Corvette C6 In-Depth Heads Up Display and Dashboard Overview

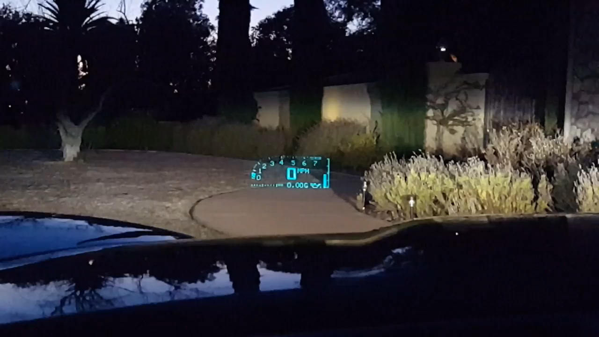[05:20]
it'll recall your highest lateral G you've achieved for the time that the car was on. Now, real quick, I'll show you. There's a variety of options. We have the adjustment.
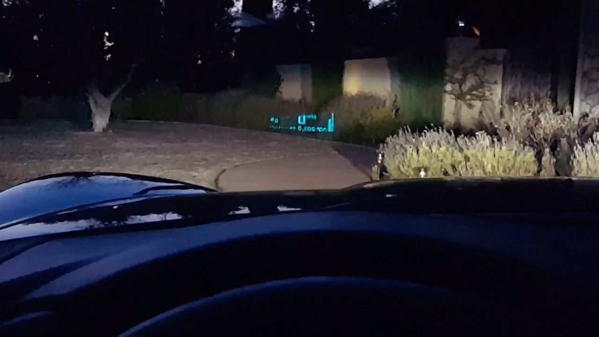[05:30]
This is to adjust, obviously, where the heads-up display goes. And if you want, you can actually run it off the screen entirely. This depends on whether or not you're short or tall. As I can leave it here, obviously, if I'm a little taller, it goes away completely. If I'm a little shorter, it appears. Depends on your height, of course. Another one is you have your brightness, so if you want it to be really bright. It's kind of hard to tell on the phone, but it is blinding. Or I can turn the brightness very low, or even all the way, I can turn the whole unit off.